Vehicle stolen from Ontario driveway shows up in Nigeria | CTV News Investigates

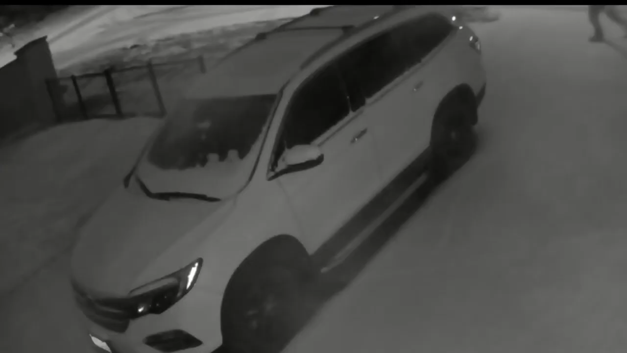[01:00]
Two thieves walk up to Naveen Lachab's Honda in the middle of a snowstorm in Brampton as his security camera rolls. And within seconds, they're inside. Wait another minute and they're able to turn on the ignition and drive away.
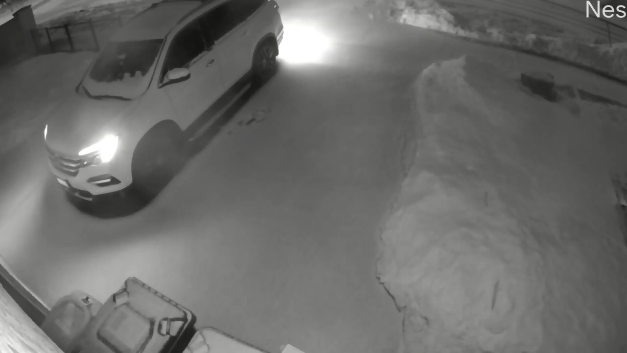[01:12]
They start the car, drive back and just, poof, disappear. I'm still in a shock.